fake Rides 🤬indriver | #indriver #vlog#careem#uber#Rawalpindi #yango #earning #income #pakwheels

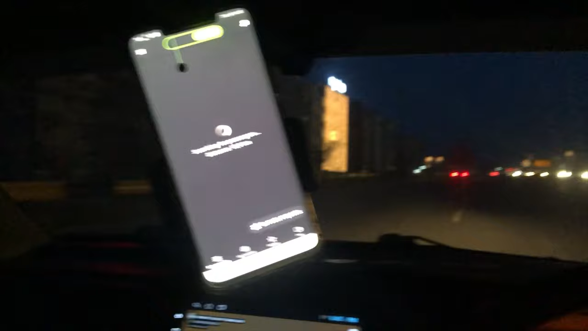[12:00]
یہ میں ڈی اچے سے گزر رہا ہوں اس ٹائم اچھا گائز میں ابھی ڈی چوک سے تھوڑا سا آگیا ہوں دو میں جس کام کے لیے آیا تھا وہ
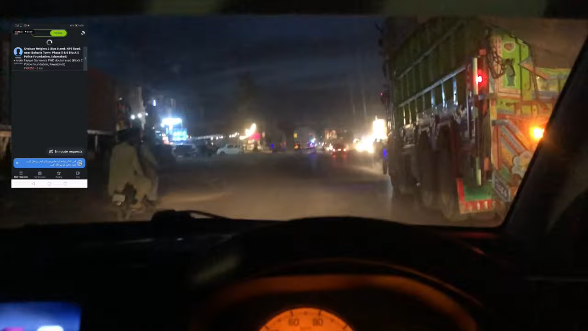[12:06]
ہو گیا میں نے ایک چک کراتا ہوں یہ چک کریں میں نے ساتھ رکھا ہے یہ میں
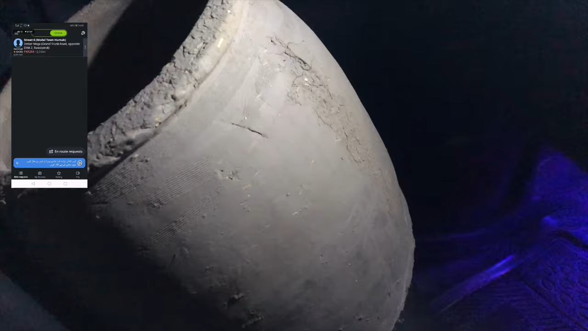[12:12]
نے تندور خرید ہے ٹھیک ہے یہ مٹی کا تندور ہوتا ہے یہ میں نے خریدنا تھا اسی وجہ سے میں جو ہے ٹی
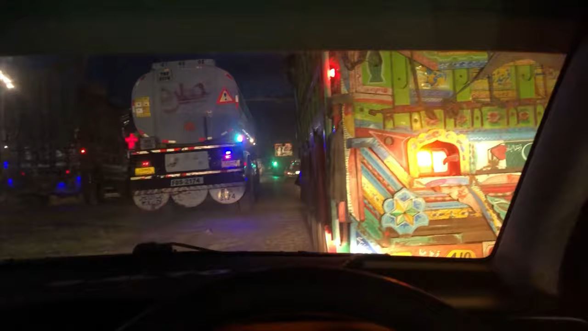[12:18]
چوک آیا تھا یہ ٹی چوک کے پاس مجھے دکان مل گئی ان سے میں نے خرید لی ابھی یہ کہ ابھی اس کے ساتھ میں اب رائڈ ڈی اٹھا
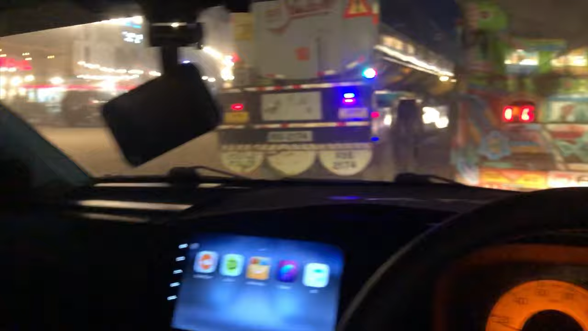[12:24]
سکتا اب میں خالی جاؤں گا گھر تو ابھی جا رہا ہوں گھر کی طرف باقی یہ ہے کہ کام کی صورتحال
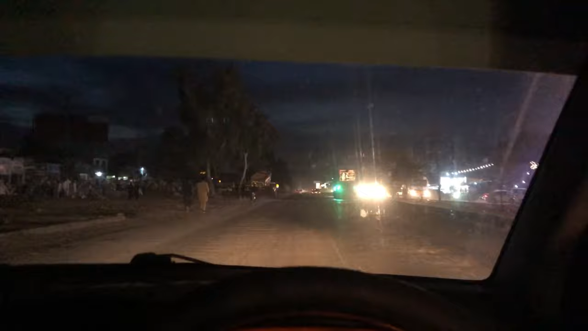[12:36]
تھا تو ابھی آپ ٹائم دیکھ سکتے ہیں افتاری کا ٹائم ہو چکا ہے ساتھ بچ گئے ٹھیک ہے نا تو اتنے ٹائم میں میں نے
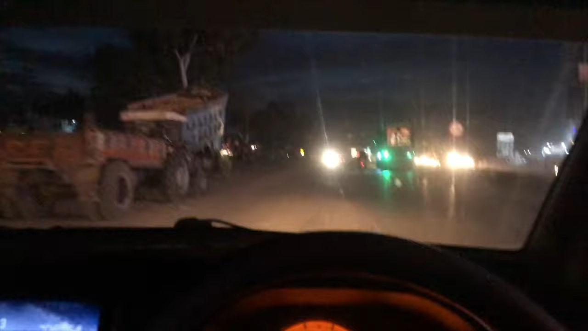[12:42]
تقریبا کتنے پیسے کمائے ایک رائڈ میں نے اٹھائی ہے اس سے میں نے لیا تھا چھے سو روپیا
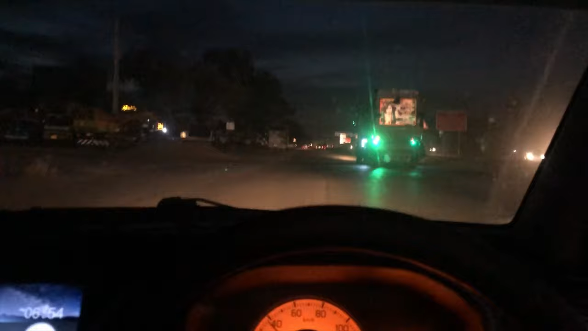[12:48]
پھر دوسری ہو گئے تیرہ چودہ پندرہ سونہ
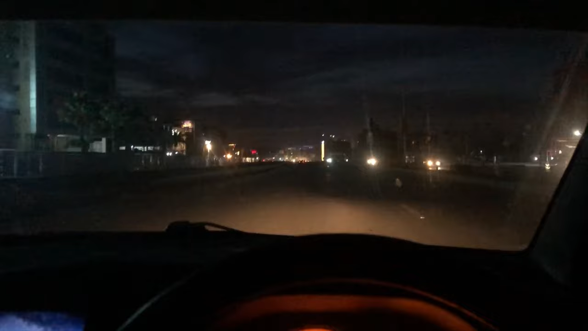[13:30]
تو چھے سو آپ مائنس کر لیں ستنہ سو میں سے گیارہ سو بند ہے گیارہ سو میں سے آپ کمیشن کارتے ہیں اگر تو آپ کا تقریباً ایک سو ستر کمیشن بن جائے گا تو آپ کو تقریباً نو سو ساڑھے نو سو ہزار پہ اتنی میری بچھت
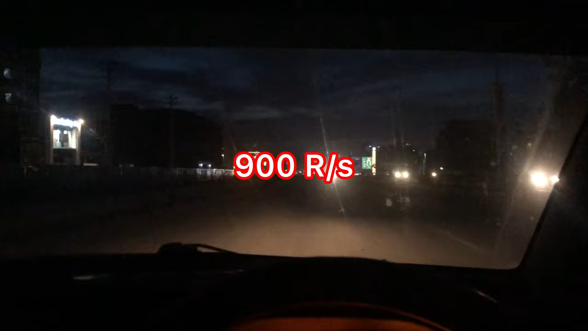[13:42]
ہوئی آج تو یہ سین ہے ابھی کام کا میں نے مطلب کہ چھے گھنٹے میں یہ کام کی ہے چھے ساتھ گھنٹے میں تو کام تو سلو ہے ٹھیک ہے کیونکہ رائیڈ آتی ہیں زیادہ میری کی رائیڈیں تو میری کی رائیڈیں یہ ہوتی کہ فیئر کم ہوتا ہے اور اس تیم ہمارے کافی بھائیں آپ کو بتائیں ہر بندی کی ایک جیسی سچویشن نہیں ہوتی کافی لوگ ہیں پچارے بہت مجبور ہیں گائیز بہت مجبور ہیں ان کی گاڑیاں قسطوں پہ ہیں ان کی گاڑیاں ٹھیکوں پہ ہیں کسی جو ہے نا بہت مطلب کہ ان کا روزگاری ادھر سے ہے ٹھیک ہے نا تو
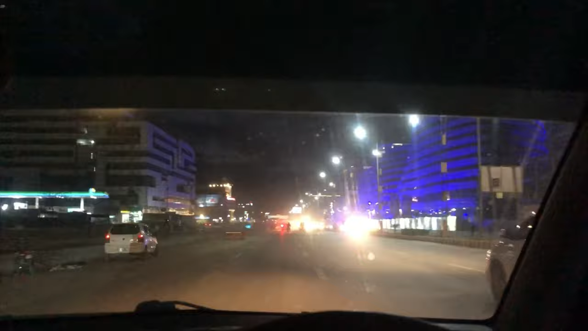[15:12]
تو کچھ بیچ میں مجبوریاں تھی بیزی ہو گیا تھا پھر یہ سیچویشن آگئی تھی پھر میں بول گیا تو یہ انشاءاللہ کہ میں ینگو پہ ویڈیو مناؤں گا آپ کو دکھاؤں گا کہ میں ایک دن ینگو پہ کام کرتا ہوں اور اس کے بعد مجھے بونس ملتا ہے یا نہیں ملتا کیا سیچویشن ہوتی کتنی ارننگ ہوتی ہے میری ٹھیک ہے اور یہی میں گیگا مال کے پاس پہنچ چکا ہوں اور یہاں سے بھی اندر گھسیں گے ڈی ایچ ای سی سیدھا بیری اف ایز ایڈ